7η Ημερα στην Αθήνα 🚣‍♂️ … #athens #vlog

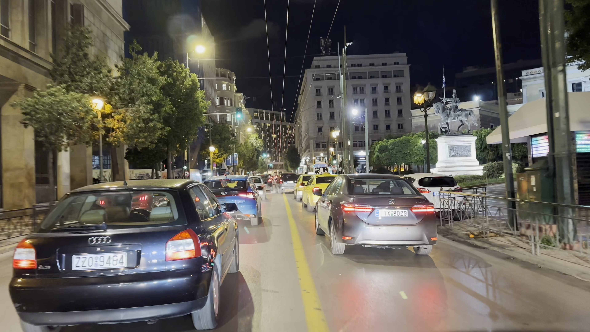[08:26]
Ο δρόμος για την επιστροφή δεν είχε καμία σχέση με το χάος που αντίκρισα το μεσημέρι.